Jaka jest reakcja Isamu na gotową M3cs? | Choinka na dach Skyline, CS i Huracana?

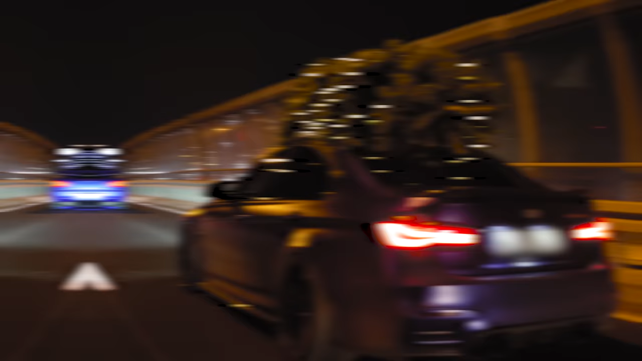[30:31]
Dziś trzema samochodami jedziemy przez miasto z ubranymi choinkami na górze.